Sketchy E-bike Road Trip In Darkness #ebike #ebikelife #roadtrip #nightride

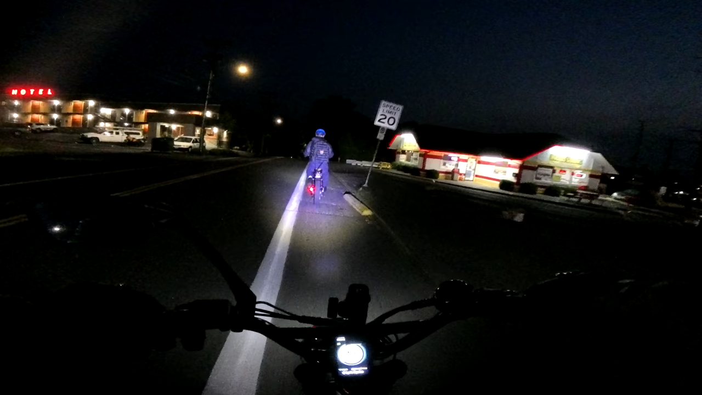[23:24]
And we're going to go down a bit of a hill here.
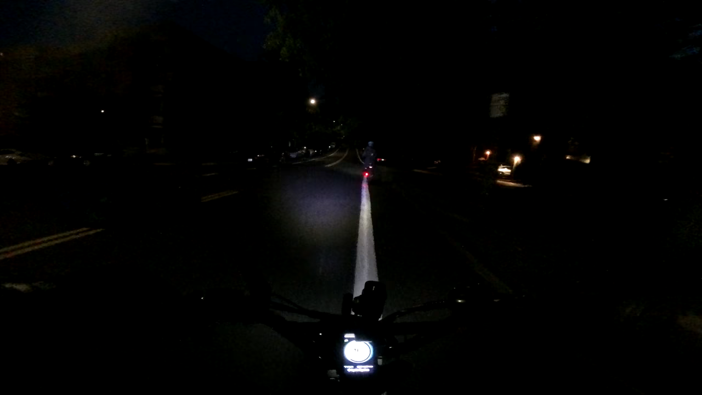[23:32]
I'm going to go down the road. I don't like the look of that shoulder with all that debris in there.